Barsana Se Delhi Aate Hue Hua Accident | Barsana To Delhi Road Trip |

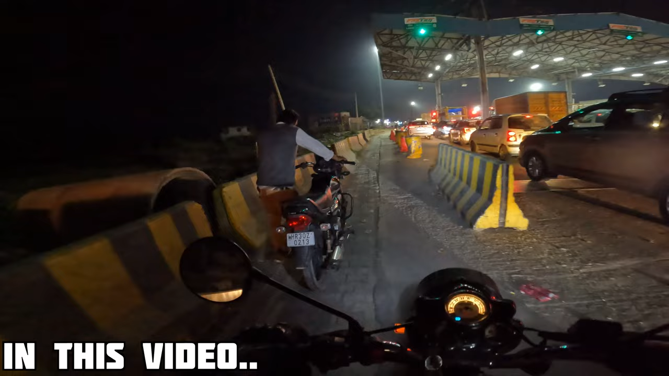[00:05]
यह देखिए क्या वह पैट्रोल कदब हो गया है है बेड अराम से चला भाई अराम से चला क्या हो गया है
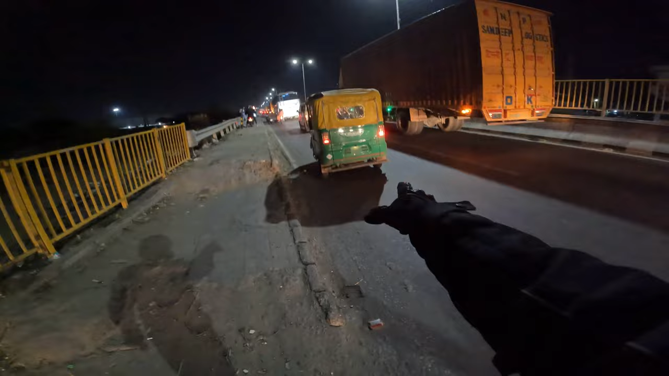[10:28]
बट यह स्पीड में था यह इदर से उपर चला गया